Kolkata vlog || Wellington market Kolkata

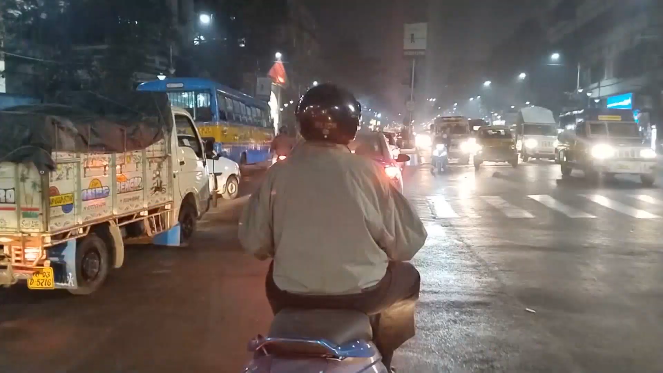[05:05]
কলেজ স্ট্রিটের মোড় থেকে বাঁ দিক নিলাম, নিয়ে আবার সেন্ট্রালের মোড় থেকে আবার বাঁ দিক নিলাম, নিয়ে এখন শুয়ে যাচ্ছি।
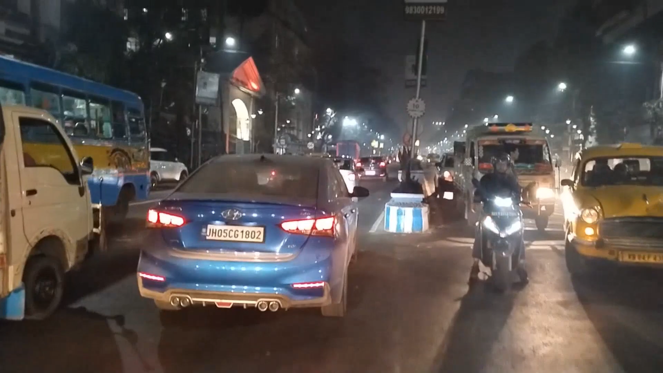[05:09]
দেখো এই যে আমার বাঁ দিকে স্কুল অফ ট্রপিক্যাল মেডিসিন,
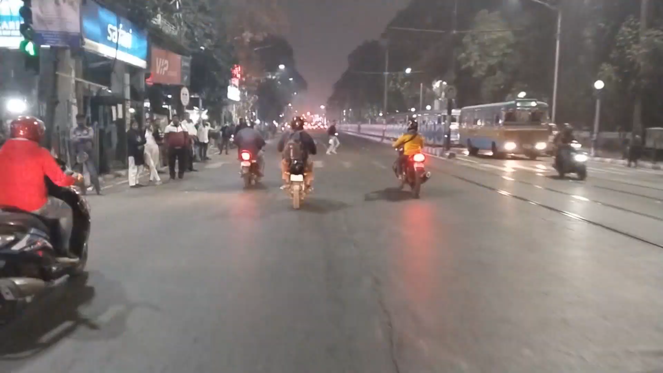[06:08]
আমার ডান দিকে হচ্ছে রাজভবন, ওয়েলকাম টু রেড রোড।
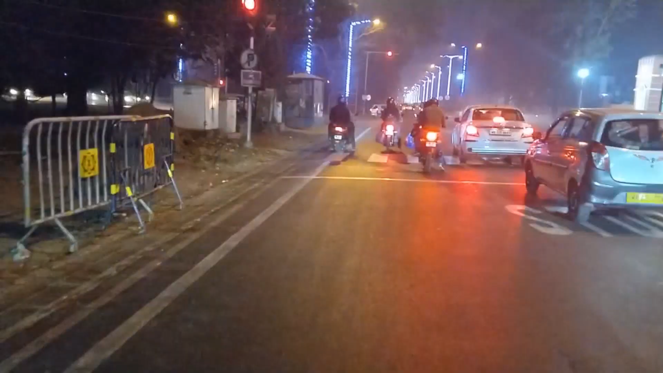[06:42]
ফোর্ট উইলিয়ামের এই যে ক্রসিং, এটা তো নতুন একটা গেট হয়েছে,
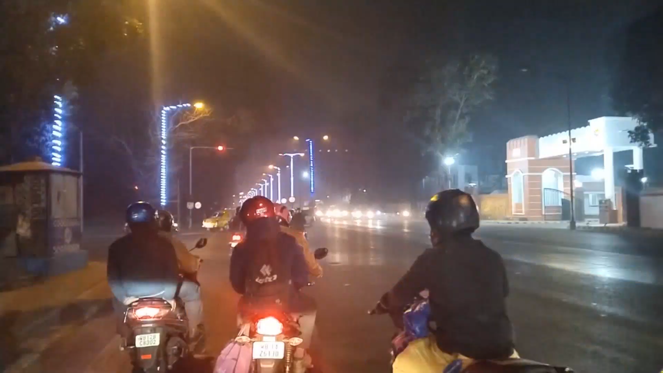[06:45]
এই যে দেখতে পাচ্ছ আজাদি কা অমৃত মহোৎসব দুয়ার।
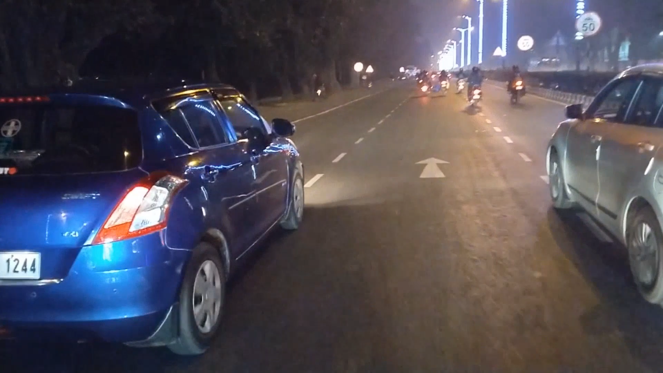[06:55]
সিগনাল আছে তাও বেরিয়ে পড়লো, গাড়ি বটে সিগনাল আছে। আমি তো সোজা যাবো না, ডান দিক নিয়ে নেবো, কারণ আমি ধরবো সেকেন্ড ব্রিজ, সোজা গেলে তো খিদিরপুর নিয়ে নিয়ে এদিকটা। এবার সোজা ব্রিজ,
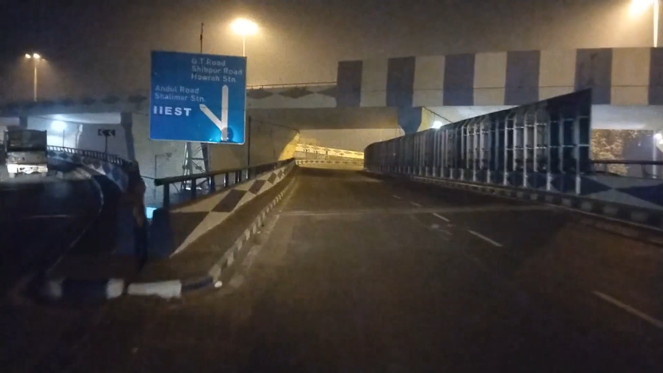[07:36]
লেফট নিলাম না, এরপর আইআইএসটি চলে যাচ্ছে, ডান দিকে নিয়ে নিলাম, লেফট সাইড নিয়ে নিলাম।
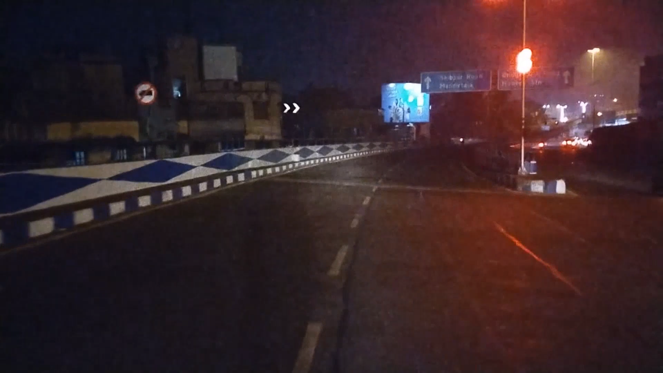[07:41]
ডান দিকে গেলে তো আবার ব্রিজ যাচ্ছে, আবার কাজির পাড়া যাচ্ছে, আমি একদম বাঁদিকটা নিয়ে নিলাম, এটা একদম মন্দির চলে যাচ্ছে।
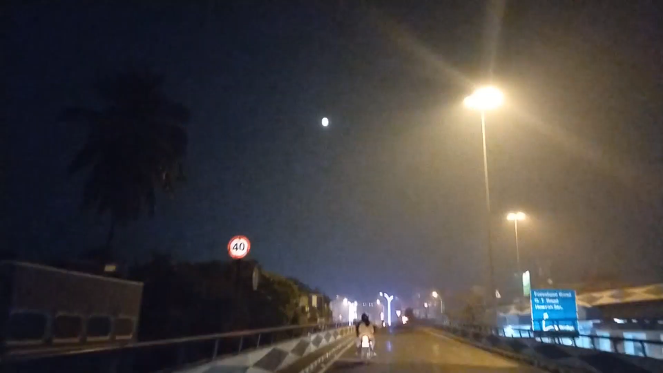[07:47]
চাঁদটাও দেখা যাচ্ছে, দেখাতে পাচ্ছি কিনা জানি না।